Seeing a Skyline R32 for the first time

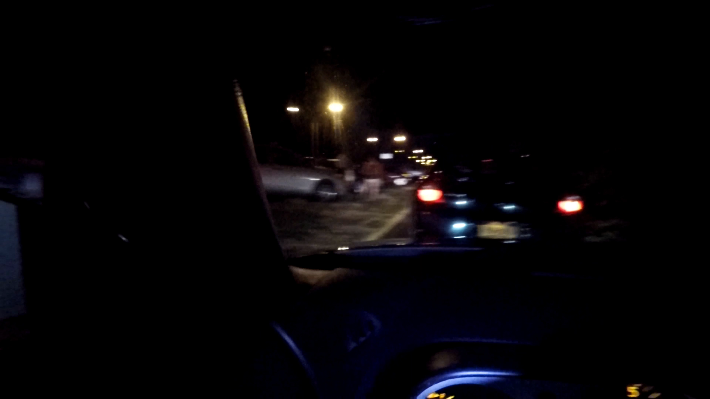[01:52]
Shit's pretty hectic out here, man. I hope they don't shut it down because everybody's here. I don't know why we're not moving. It's kind of frustrating me.